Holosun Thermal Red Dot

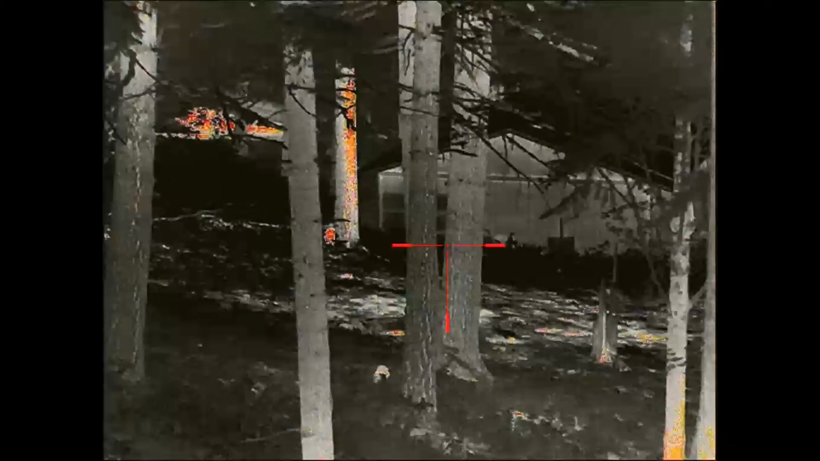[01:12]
Higher end units are going to be $4,000 and up.
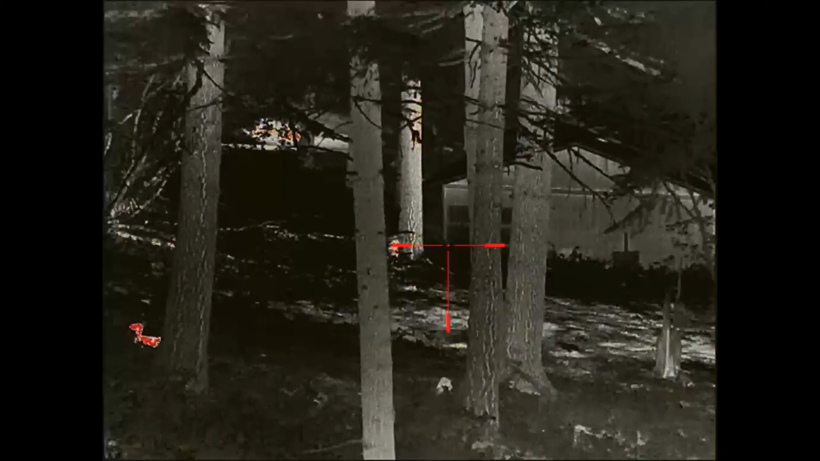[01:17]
In some cases way up. The internet absolutely lost its mind when the Holosun DRS line was unveiled in three trim levels.
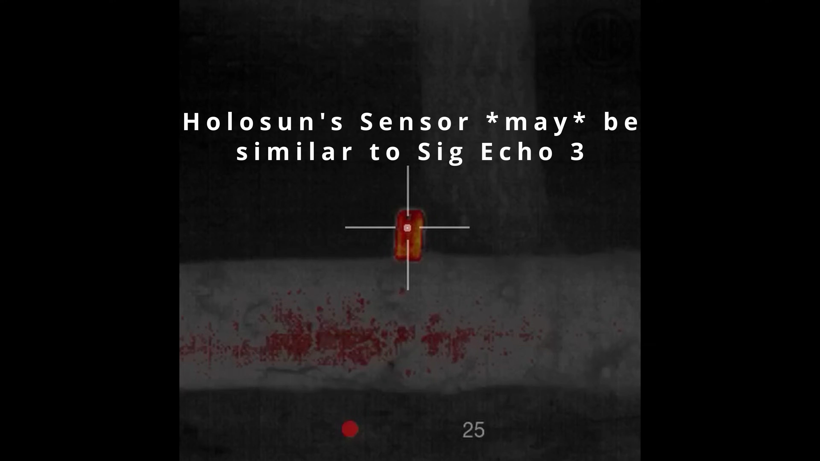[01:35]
While the Holosun thermal red dot is not available yet,
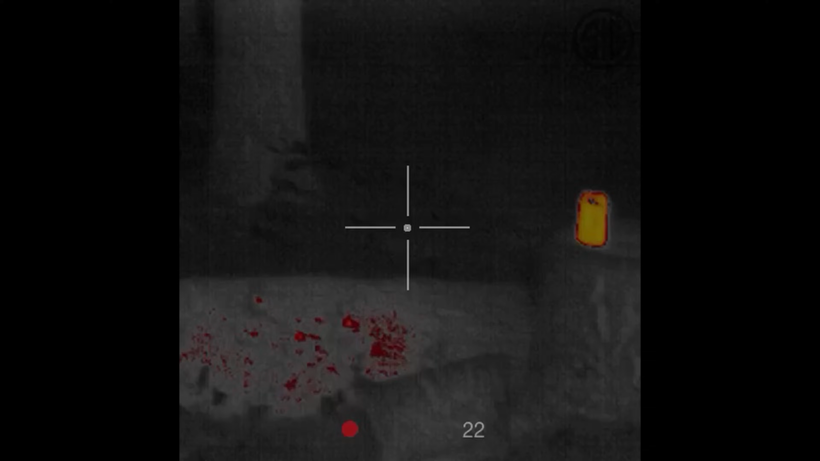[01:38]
there are some things that we can tell about it based on the limited footage that's been released and the spec sheet.
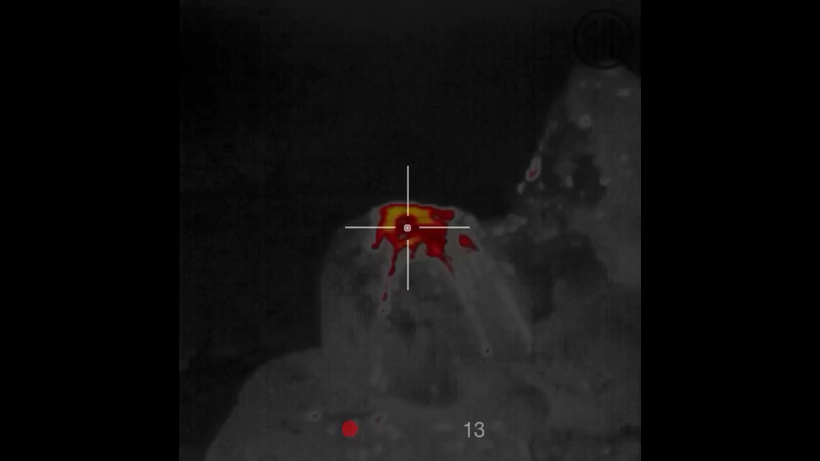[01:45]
The Holosun DRS is offered in three trim levels. Night vision only, which is the DRS NV, coming in at about $1,000.
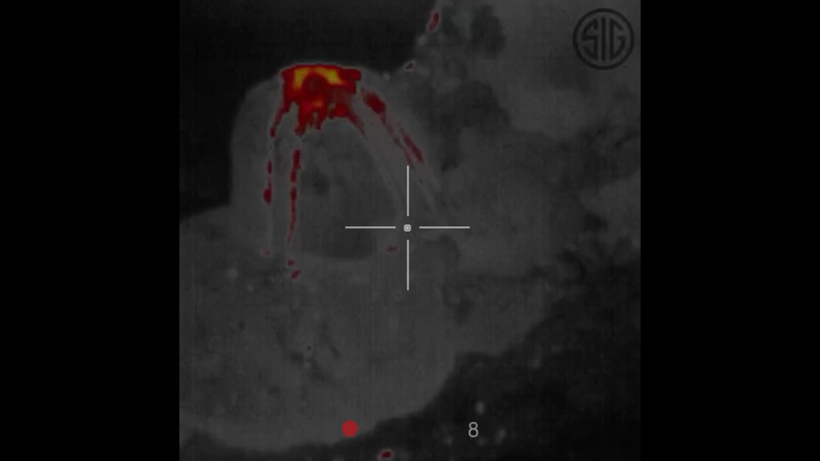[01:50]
The thermal only version is the DRS-TH, which is coming in at right around $1,600. And their Pro version, which is actually a thermal fusion,
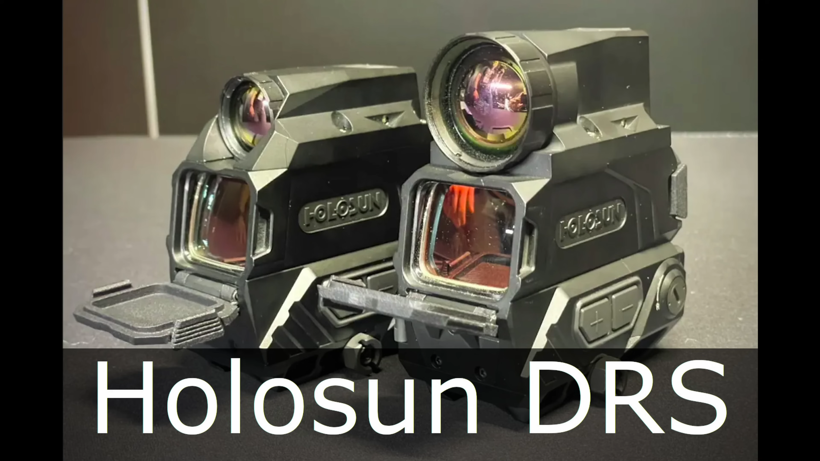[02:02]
so night vision and thermal together, and that's the DRS-TH Pro, which is coming in right around $2,300.
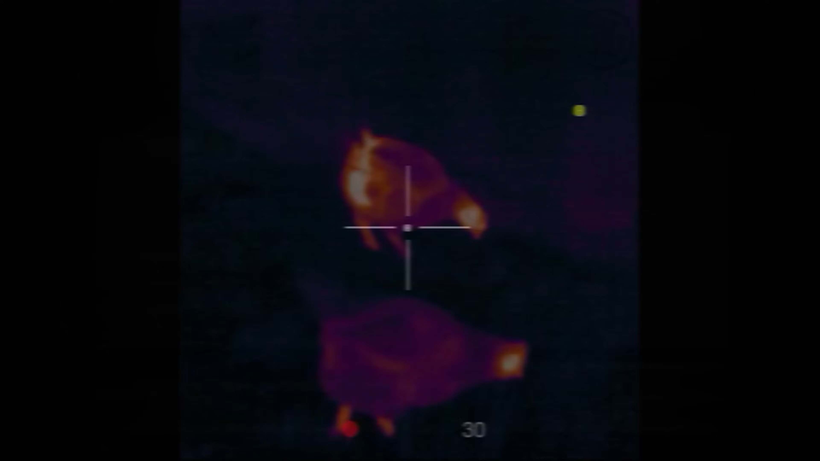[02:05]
We know that the DRS-NV comes with a digital night
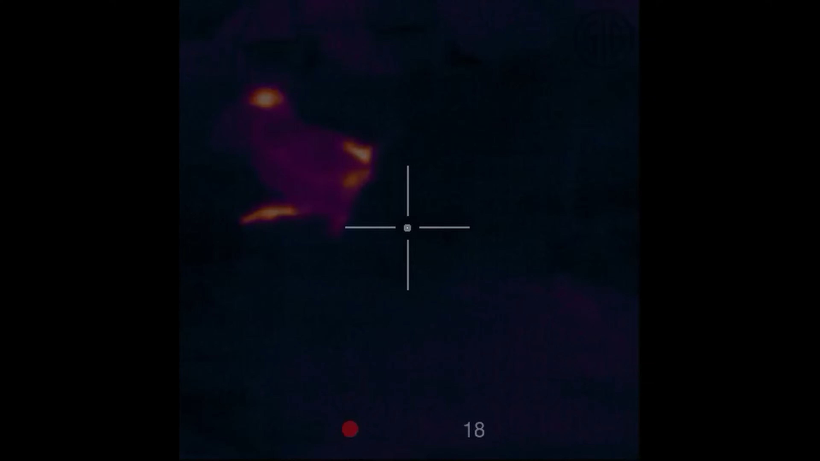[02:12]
vision sensor with 1024x768 resolution that can process up to 60 frames per second.
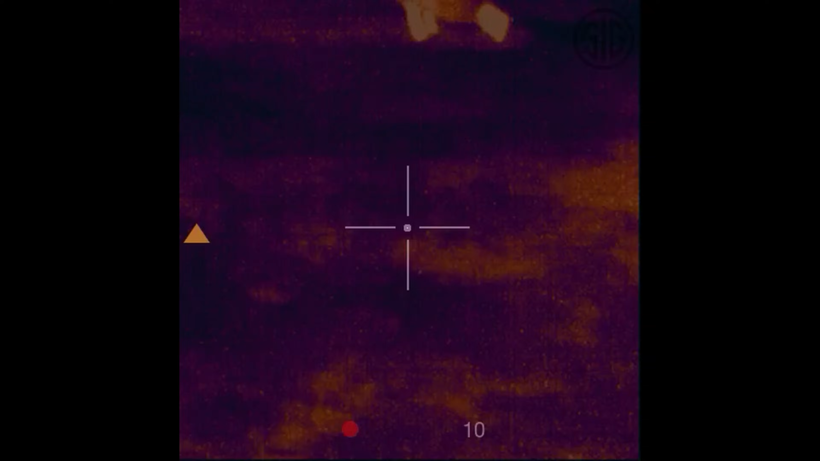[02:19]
Based on our testing of the Psyonix Opsyn digital monocular,
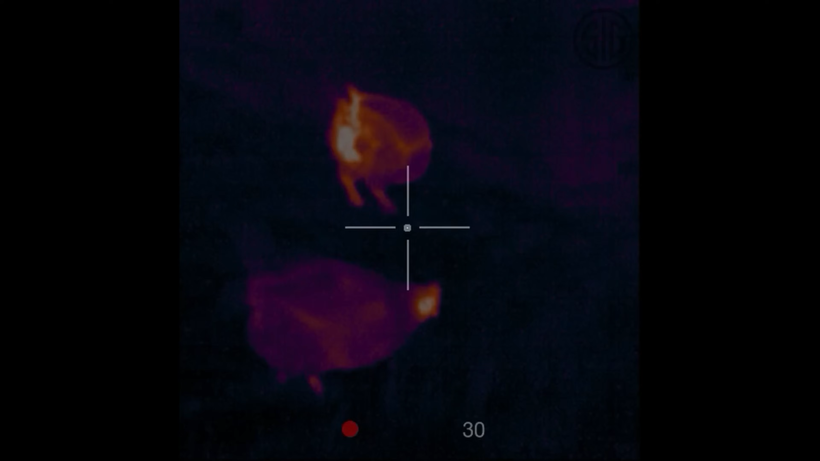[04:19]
which is actually a pretty good value for a 384 core thermal sensor. But you do need to understand that 384 is at
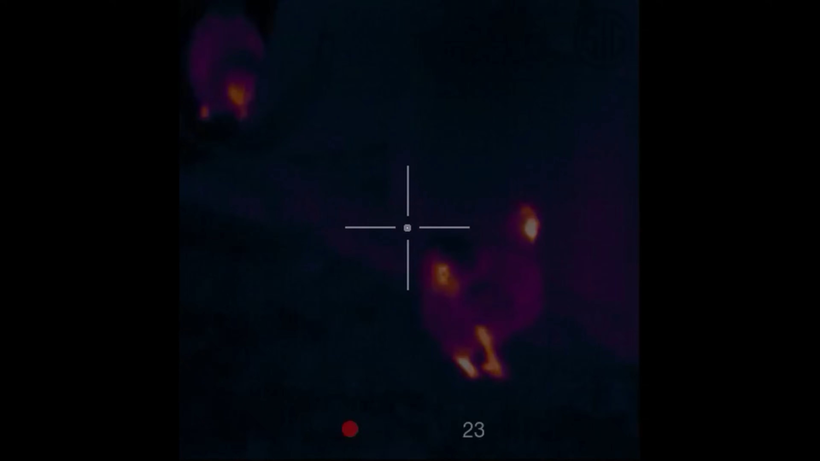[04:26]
or very near the minimum acceptable resolution for a budget thermal scope.
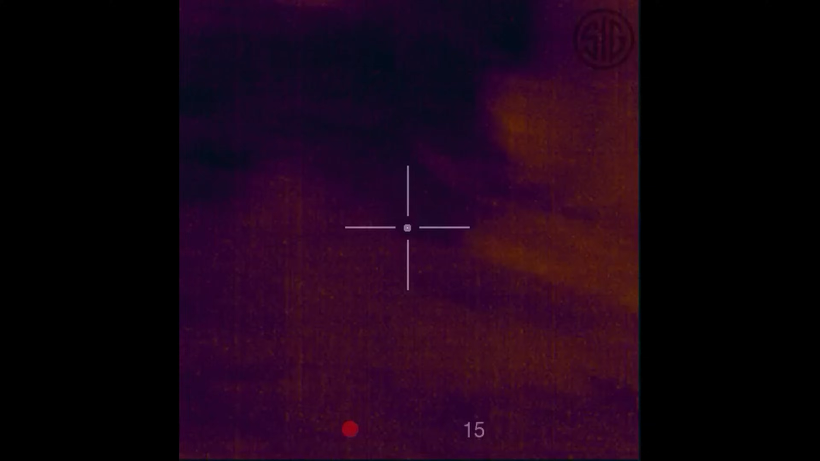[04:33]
If you want higher resolution thermal, then you really need to have a 640 core unit. Unfortunately, most 640 core weapon sights are in the $4,000 to $6,000 price range,
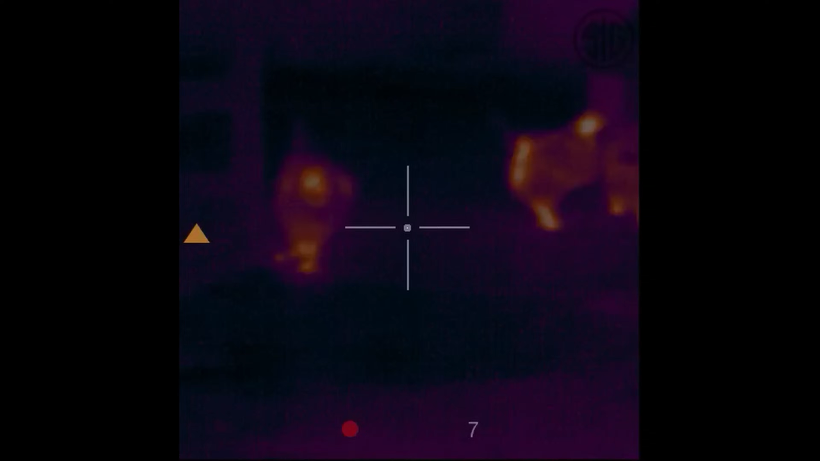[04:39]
with a few units like the AGM Rattler TS35-640 coming in right around $3,800 MSRP. What does this mean to you, the consumer?
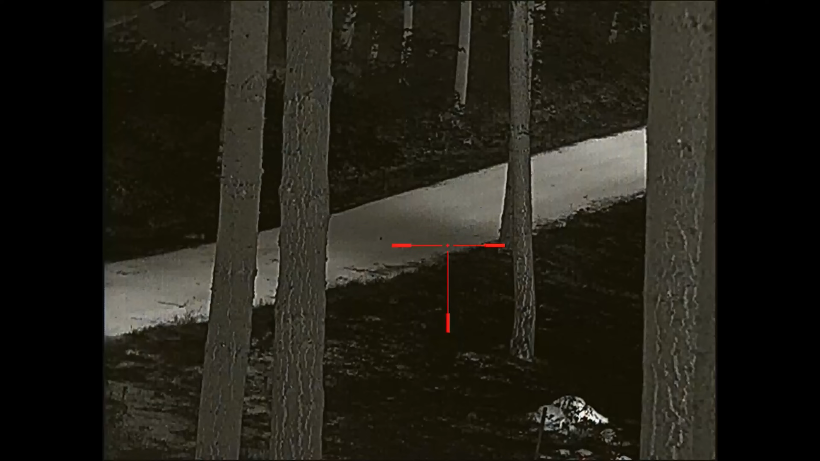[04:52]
It means that at 1x magnification and a 384 core thermal sensor,
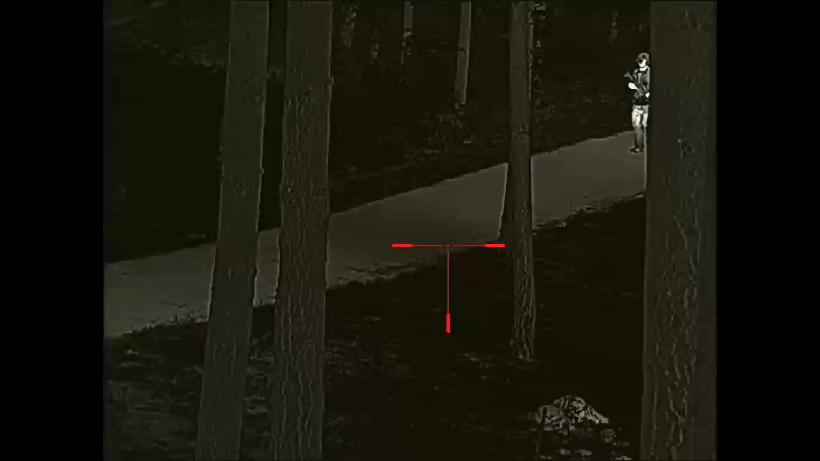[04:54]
the Holosun will most likely be useful inside of 50 yards.
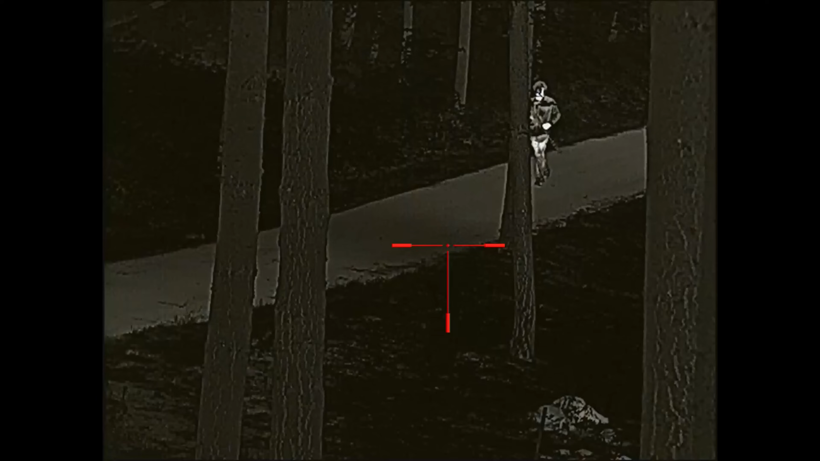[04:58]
You might be able to get 100 yards out of it using a digital zoom, but because it's only a 384 core sensor, the digital zoom will cause image quality to suffer greatly. My conclusion on the thermal sensor for the Holosun is that it's good enough.
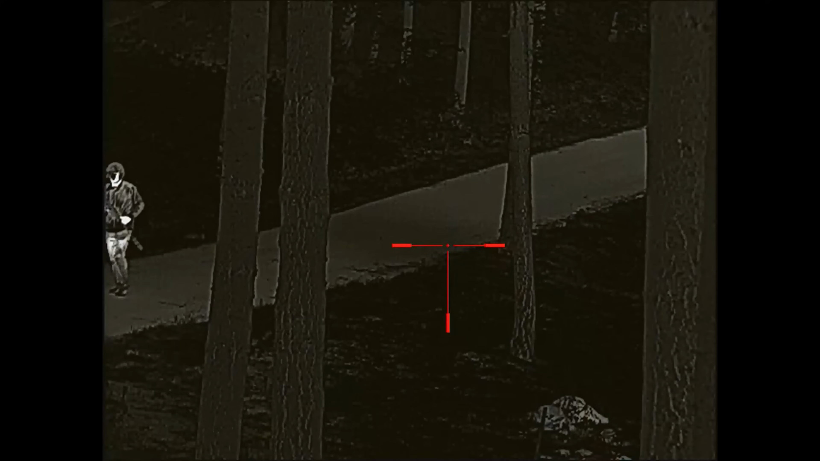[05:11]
Don't expect to be just wowed and impressed by it. It's good for the price.
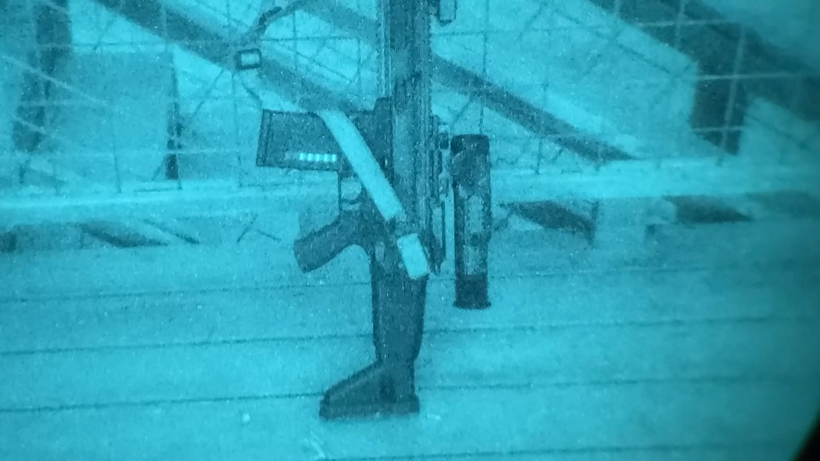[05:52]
like our current top choice InfraRay MK1 in a 640 core, can get a little bit heavy. In contrast, I could really see a compact thermal reflex sight being simple, and most of all, light.
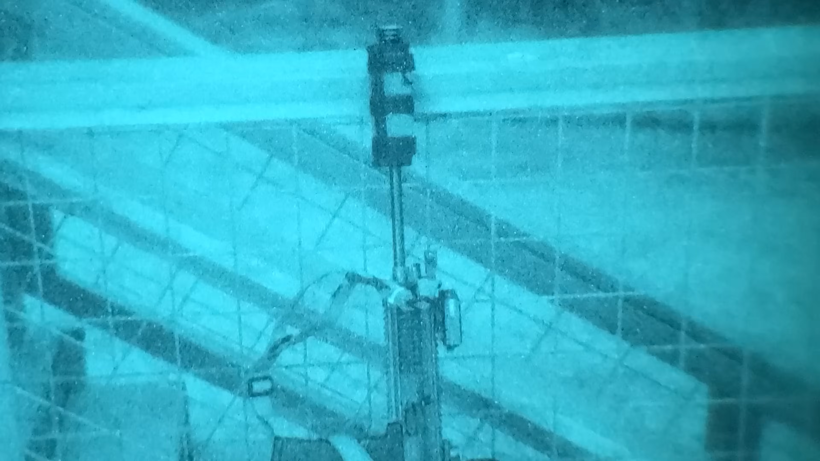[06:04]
Currently, we've been running the Sig Echo 3, which is a reflex style thermal optic on top of an integrally suppressed .22 long rifle.